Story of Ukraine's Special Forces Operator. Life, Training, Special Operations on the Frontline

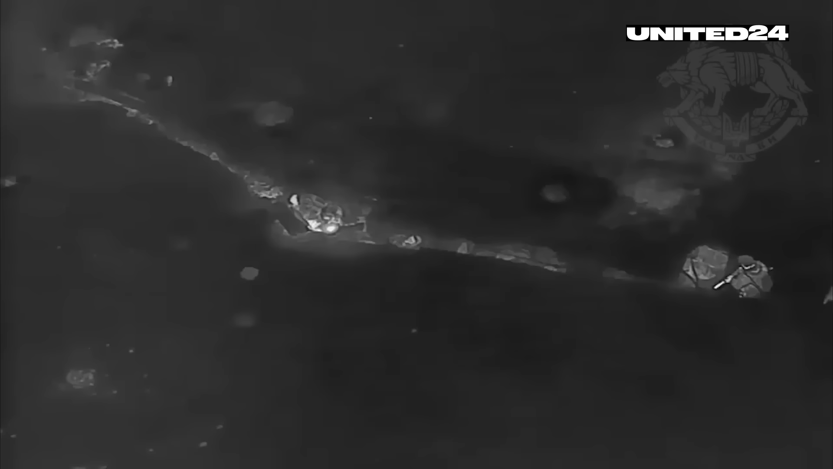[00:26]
Getting as close to the enemy as possible So far as 60 centimeters
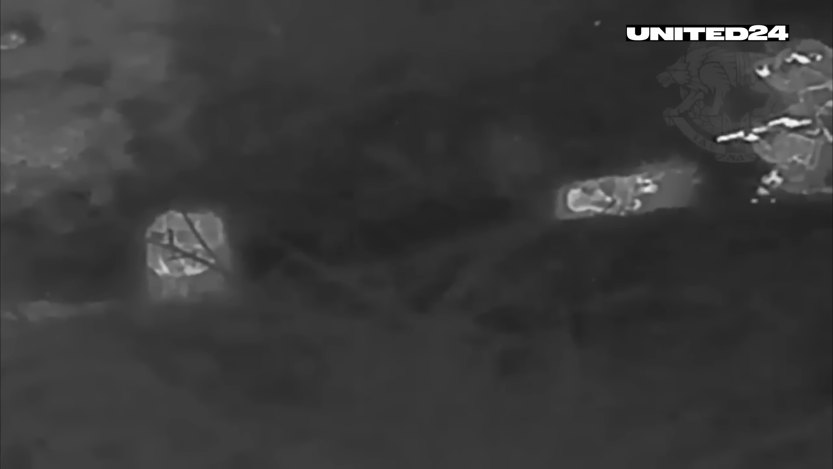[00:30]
He only managed to say guys After which together with his comrade he left this world Special Forces Operators Are the elite of the Ukrainian military